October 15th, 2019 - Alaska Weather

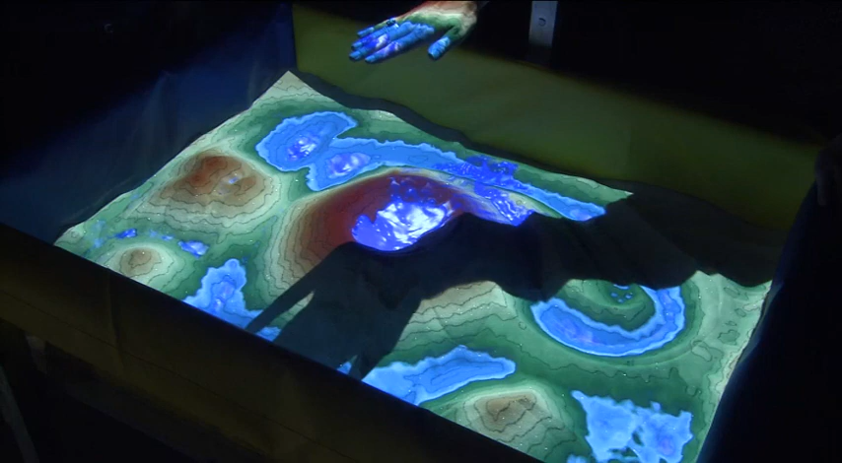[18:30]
We'll fill up rain into that elevated lake bed, that caldera, as you said. And so now water is pooled up there.